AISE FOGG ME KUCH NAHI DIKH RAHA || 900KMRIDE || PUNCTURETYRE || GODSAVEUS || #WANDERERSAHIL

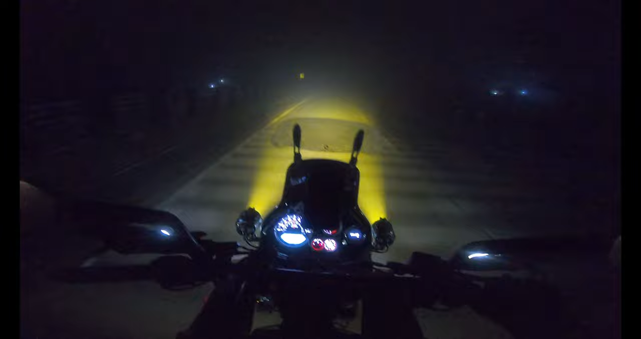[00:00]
भाई चलते चलते ये पता नहीं कहाँ से आ गया एकदम फॉग। मेरे को वाइजर खोल के चलानी पड़ रही है भाई। टाइम हो चुका है ना सुबह के 4।